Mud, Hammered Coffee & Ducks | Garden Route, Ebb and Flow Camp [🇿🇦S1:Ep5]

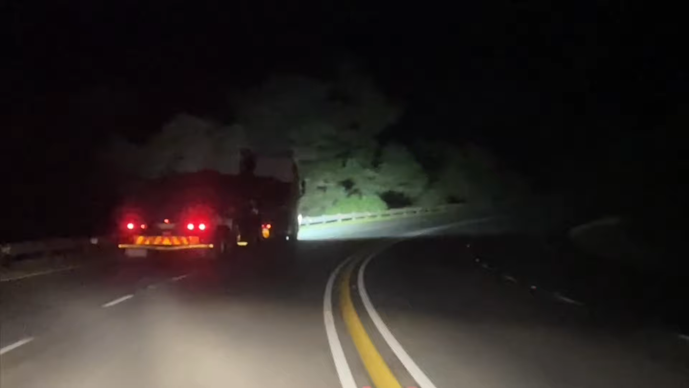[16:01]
I had dinner and then took a wrong turn and ended up on the highway into the night on this very, very windy path.
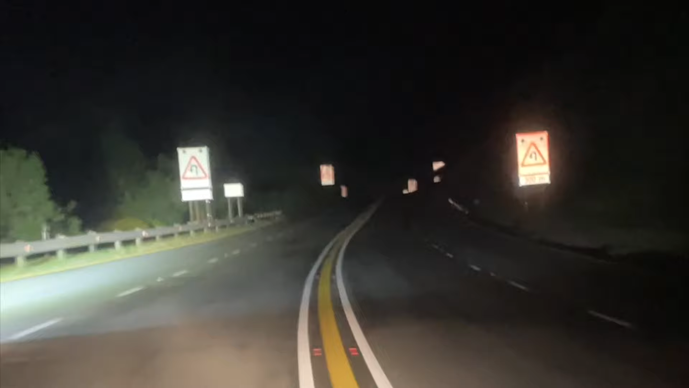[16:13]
And we're having load shedding at the moment, which is really, is dark.